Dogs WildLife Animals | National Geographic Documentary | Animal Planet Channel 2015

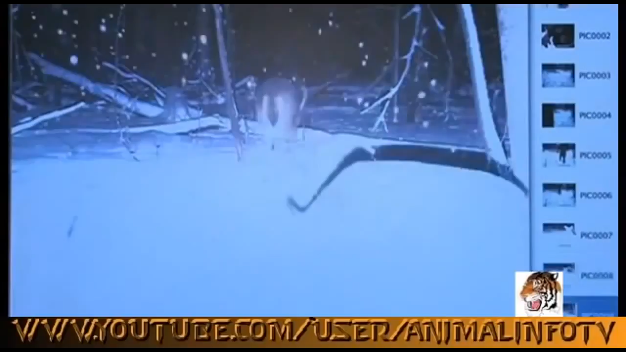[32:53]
Snow's falling. Got some really good close-ups of deer here. Look really inquisitive. They're kind of spending a lot of time around the site of the camera here.
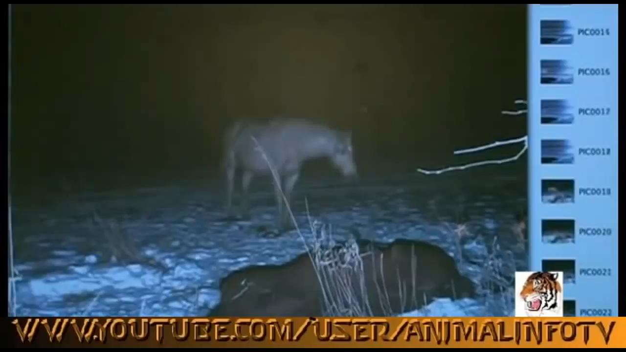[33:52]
In a strange but very human act, one of Wendell's other horses comes to check out the remains, almost like a final tribute to his fallen friend.
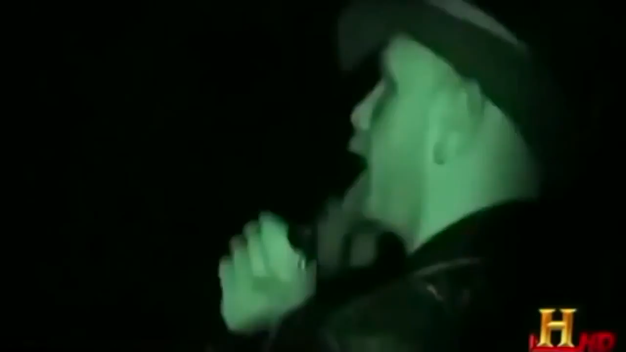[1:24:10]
And right away, they do find something.
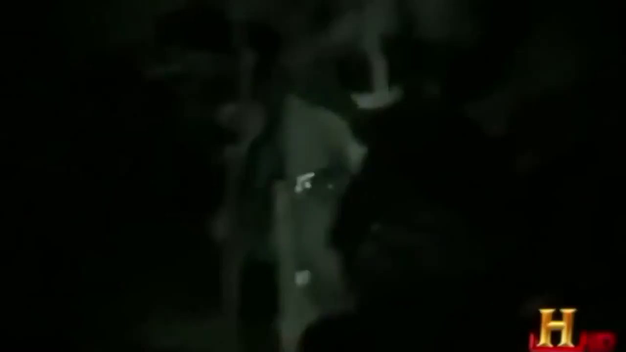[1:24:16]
Gerhard and Hales move in for a closer look. I hear something.
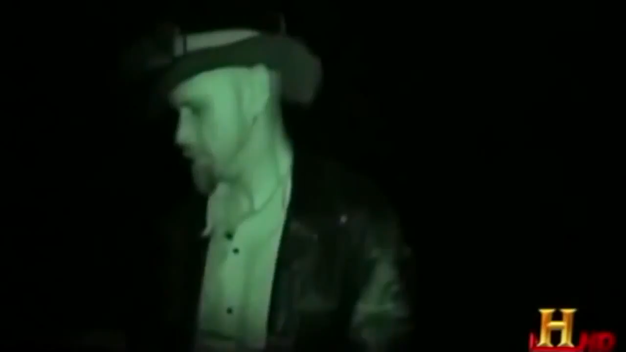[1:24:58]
As they approach the watering hole, Gerhardt and Hales notice something in the shadows.
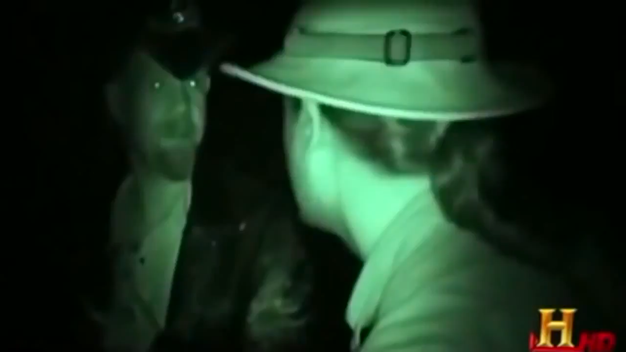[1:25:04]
There's something out there. I just saw something move, I'm pretty sure, right here at the front end of this steeple.